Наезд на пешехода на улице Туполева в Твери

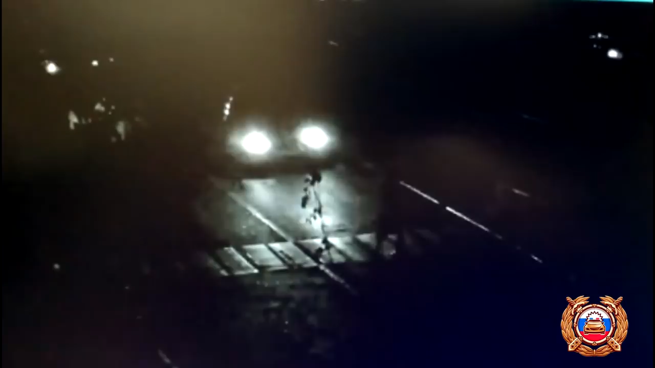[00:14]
16 октября 2018 года около 18 часов 50 минут на улице Академика Туполева в районе дома 12, корпус 2 города Твери, 60-летний водитель, управляя автомобилем Рено Логан,